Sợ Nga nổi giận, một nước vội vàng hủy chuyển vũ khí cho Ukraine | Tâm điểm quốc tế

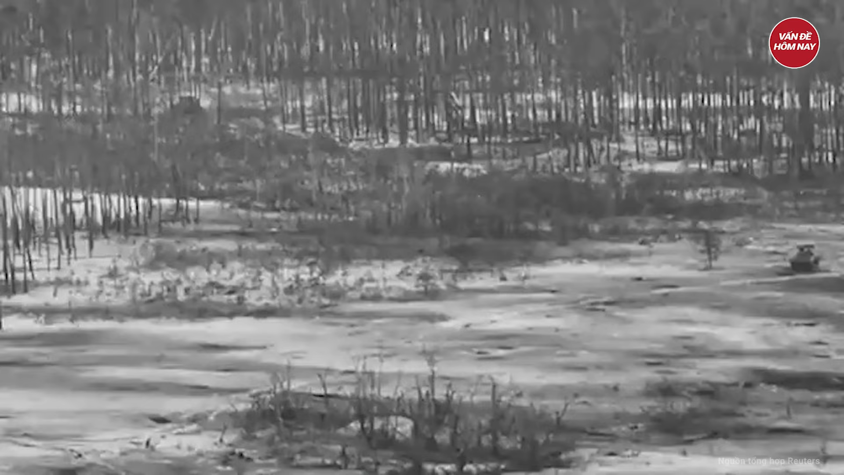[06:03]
Video do Bộ Quốc phòng Ukraine công bố cho thấy
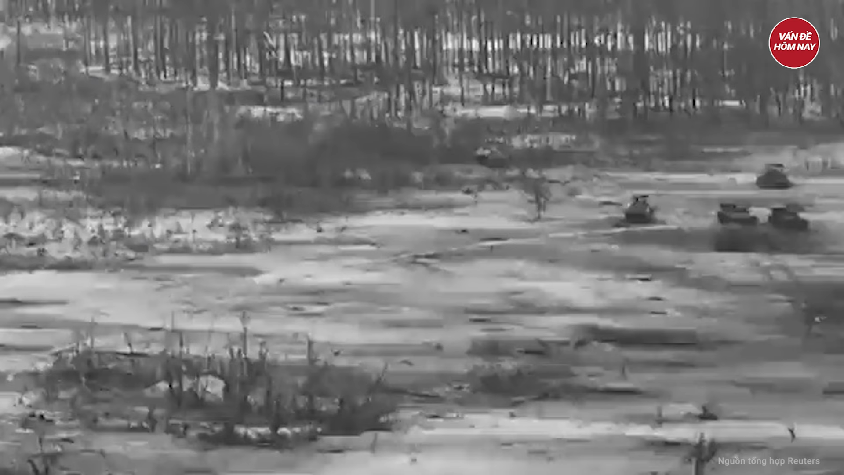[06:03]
máy bay không người lái UAV đã liên tục lao vào những chiếc thiết giáp BMP với binh sĩ Nga ở phía trên trong khi xe tăng T-55 trúng tên lửa chống tăng Một số xe thiết giáp chở quân của Nga tiếp cận được chiến hảo Ukraine và đổ quân nhưng hứng chịu hỏa lực từ các loại đạn chùm khiến họ phải rút lui Nga
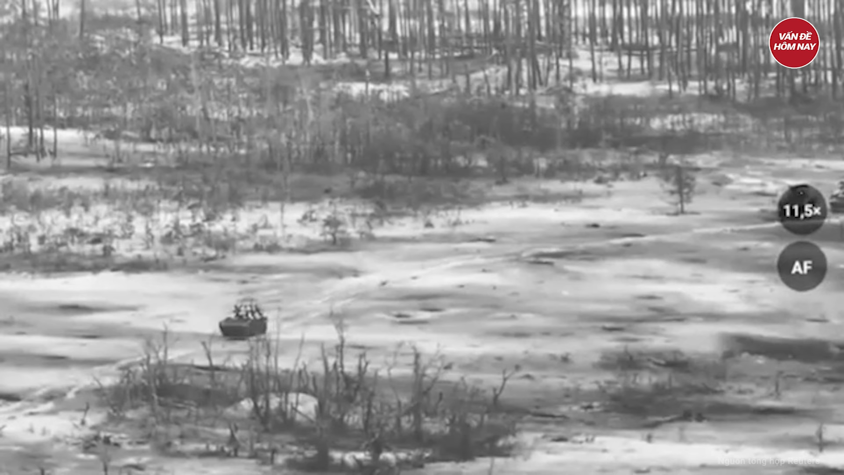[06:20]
đang tuyển mộ thêm quân và phục hồi nhiều phương tiện nghiêm cất trong kho trong đó có xe bánh xích MTLB và xe tăng cũ như T-55 để đưa vào chiến trường Ukraine Các chuyên gia phương Tây thừa nhận Nga có đủ quân và trang thiết bị để tiếp tục chiến dịch tới năm 2025